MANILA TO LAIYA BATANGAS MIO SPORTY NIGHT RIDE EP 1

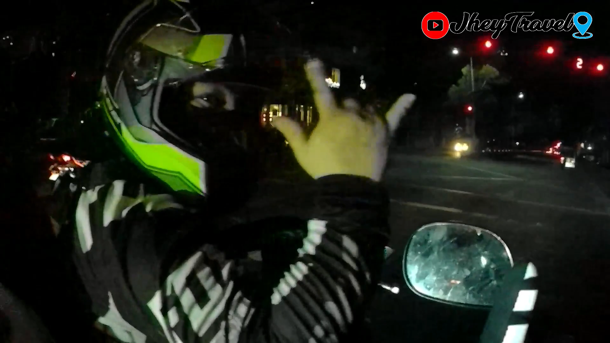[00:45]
Let's go! Dito tayo dadaan sa Rojas Boulevard papuntang Laia Terminal 3.
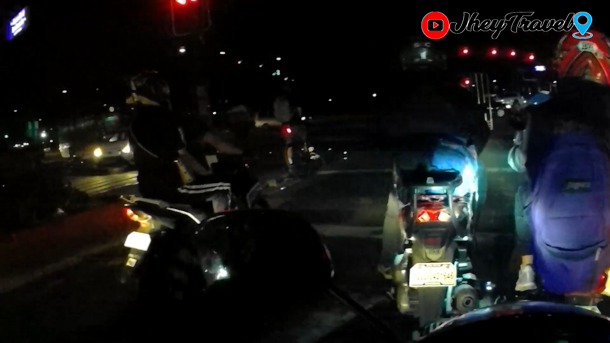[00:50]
Tapos tatagos tayo dun sa papunta ng sukat.
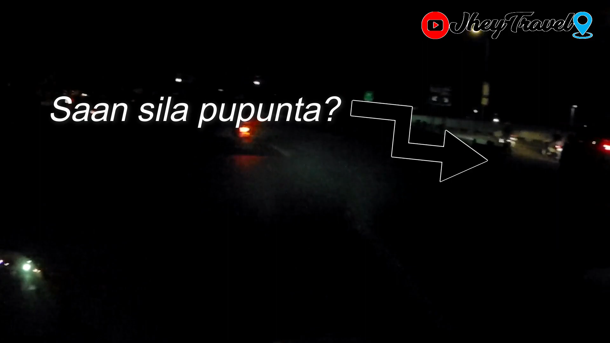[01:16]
Alright guys, nandito na tayo sa Maia Terminal 3.
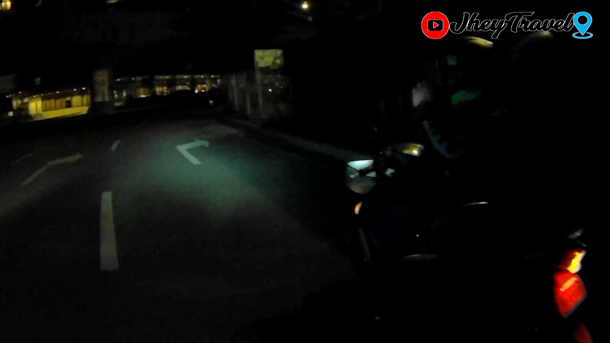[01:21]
Makaya pa na ibang bansa eh! Pre, baka gusto makakita ng aeroplano. Yun dalawang kasama namin, hindi mo na siya papasok ng airport. Hintayin natin sila dito guys, dito rin dadaan yung mga yun eh. Baka sasakay sila aeroplano mapunta ron.
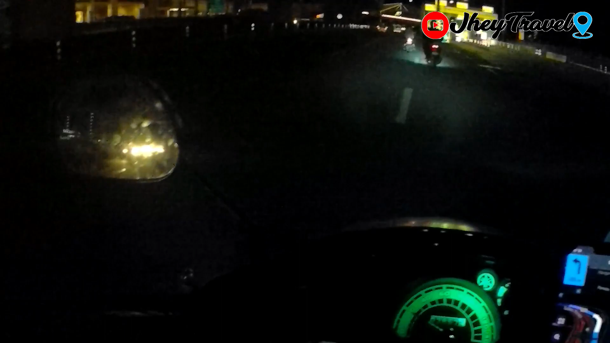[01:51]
Dito kasi tayo dumaan guys sa airport, Terminal 3.
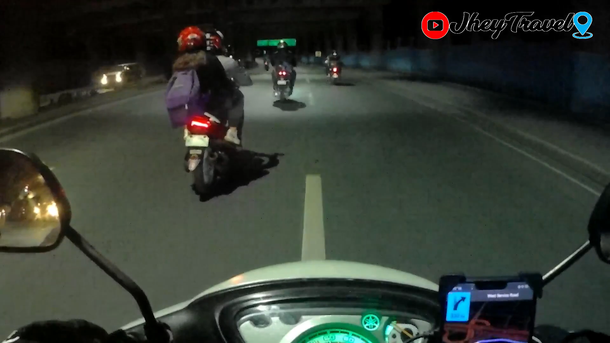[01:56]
Ngayon lang ako nakadaan dito ah. Ah, ito na pala yung service road. Papunta kami na Malabong ano.
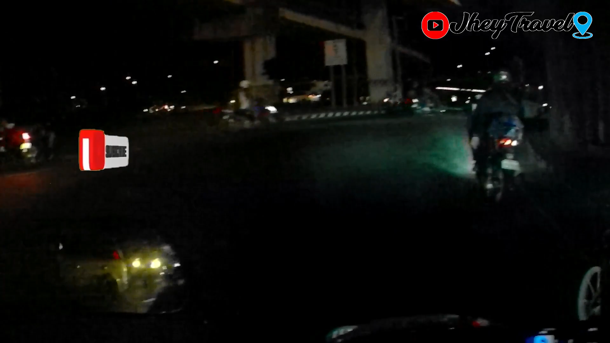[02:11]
Nakakalito yung mga daanan sa taas oh. Hindi kasi ang daano talaga dumadaan dito eh.
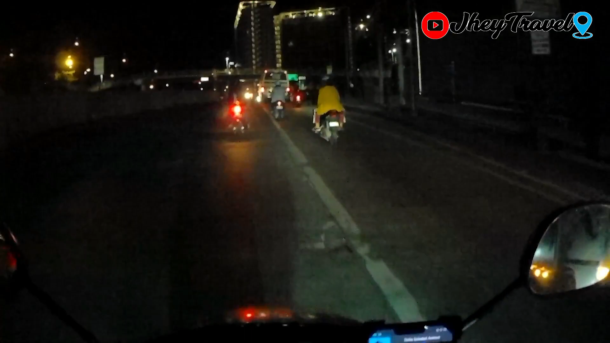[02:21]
Ito guys, sa SM Bikuta na tayo. Kakaliwa na tayo dito. Papagis tayo dun sa kabila.
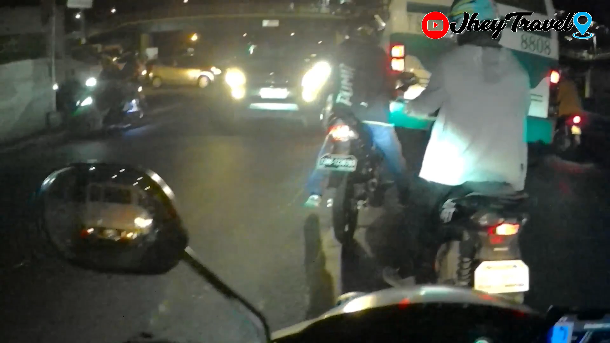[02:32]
Dito rin tayo dumaan dati. Nagpunta tayo ng ano, Harmona Cavite. Galing tayo dyan sa 01 Moto.
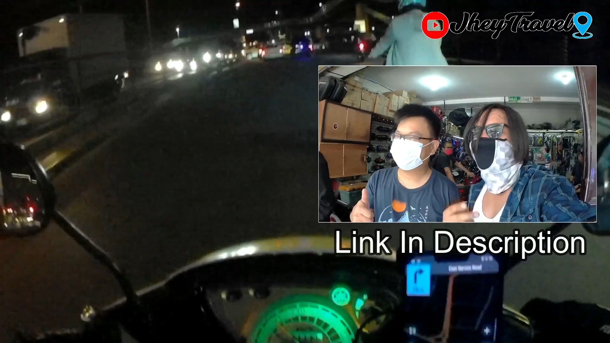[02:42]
I-click ko lang yung link sa description.
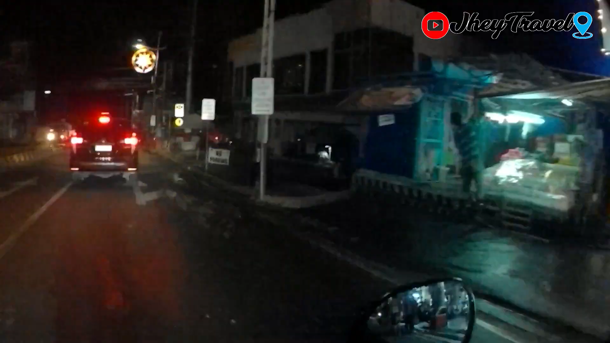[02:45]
Tagig People's Market. Pagkanan natin dito, dire-diretso na to, papunta naman to ng Muntinlupa.
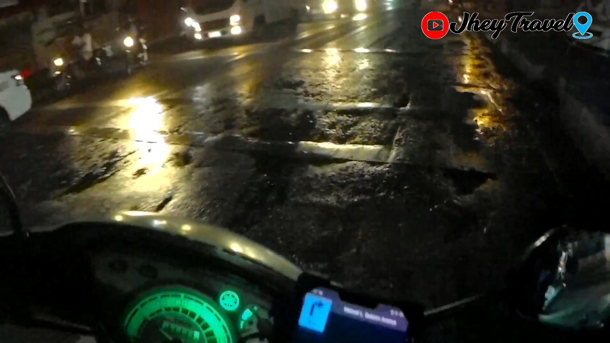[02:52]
Sana walang traffic ngayong oras. Alas 9 na ng gabi. Nung dating dumaan kami dito, kasama ko si Michael Tunnel umaga. Puse, grabe yung traffic dito. Ayos guys, walang traffic ngayon dito.
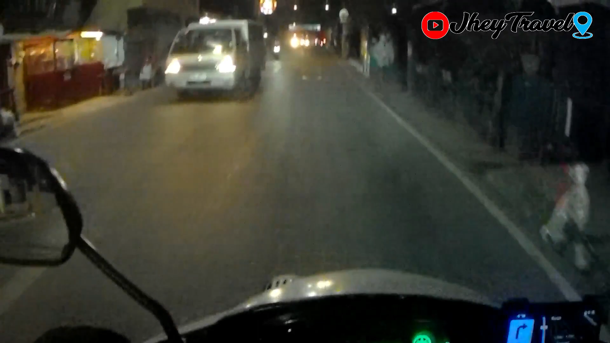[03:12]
Pero malubak-lubak pala dito, Bujang. Ang daming humus kanina, hindi namin napansin.
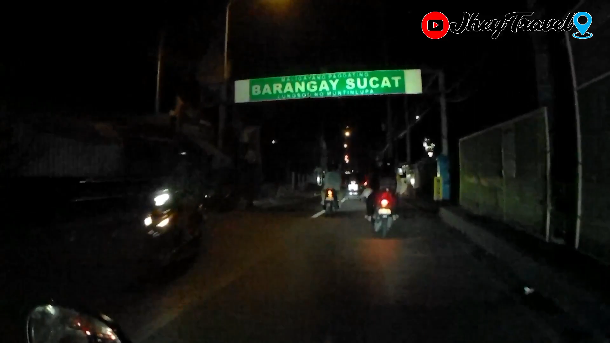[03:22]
Maligayang pagdating, Barangay Sukat, lungsod ng Muntinlupa. Nung huling dumaan ako dito, grabe yung traffic dito. Medyo malubak nga lang, oh.
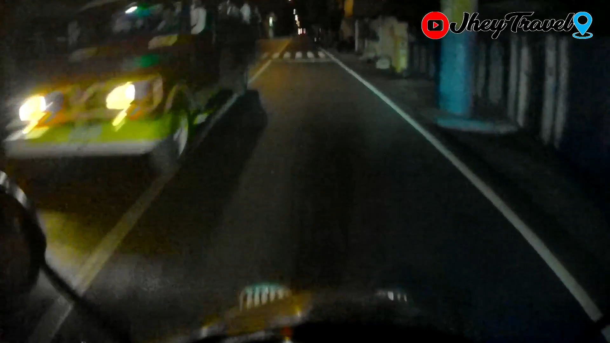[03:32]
Baka ganun-ganun ako, oh. Exit ko tayo dito, guys. Sa kaliwa na tayo. Tapos, dire-diretso na to, pa Laguna. I Heart Poblacion. San Pedro Laguna na tayo guys.
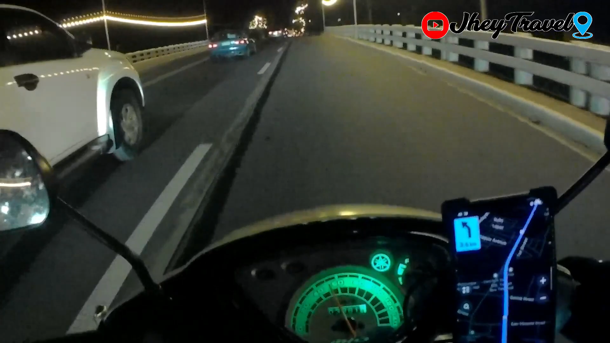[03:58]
Nadaanan na natin yung timings ng San Pedro.
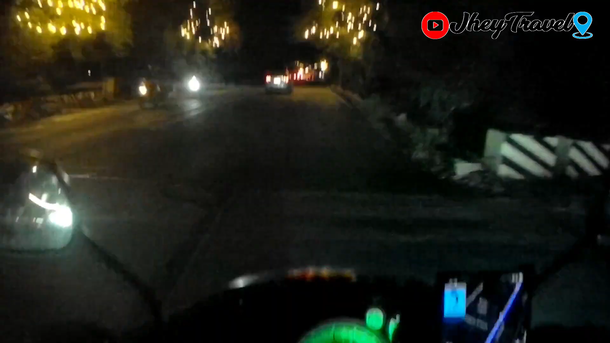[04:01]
Ganda dito, di ba halago?
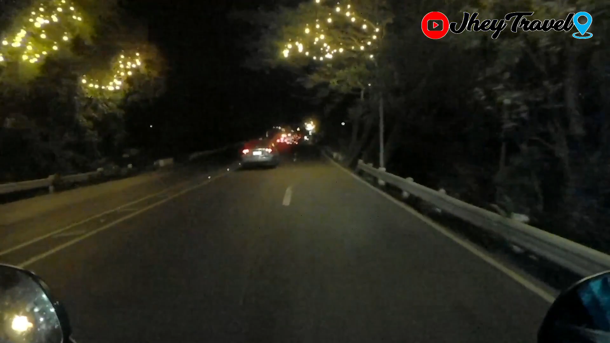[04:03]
Parang Pasko pa rin.
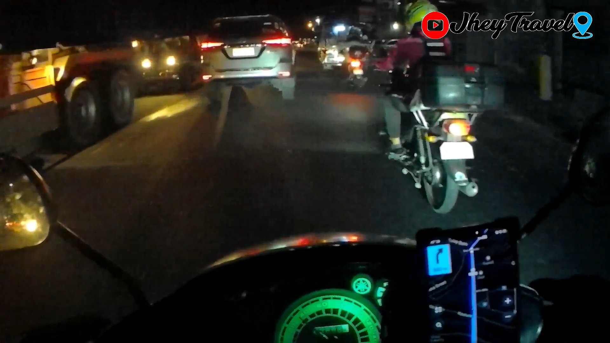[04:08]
Nasa Binyan City, Laguna na ata tayo nito guys, hindi ko sure. Pero may nadaanan akong karato na kanina eh.
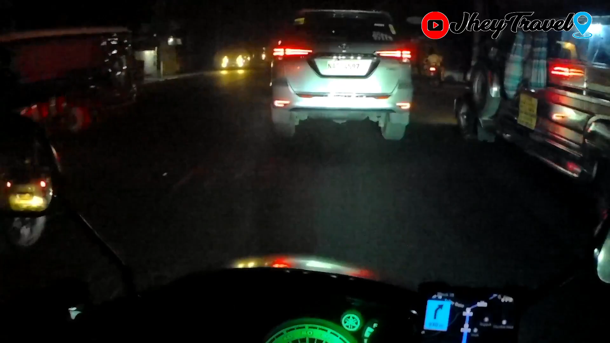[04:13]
Binyan City, Laguna na kalagay. Maghahanap muna tayo ng makakainan, nagugutom na yung kasama natin.
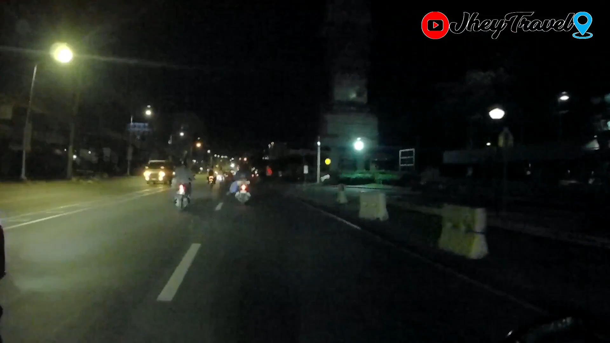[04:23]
Robinson Santa Rosa. Nasa Santa Rosa na pala tayo. Ganito yung gusto kong biyahe. Wala ng traffic, tapos malamig pa. SM City, Santa Rosa! Let's go na!
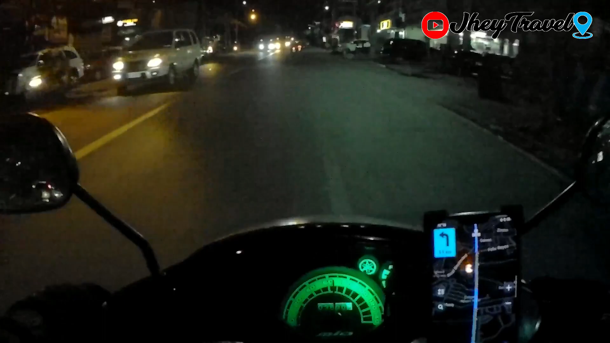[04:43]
Thank you. Kabuyaw, Laguna na tayo.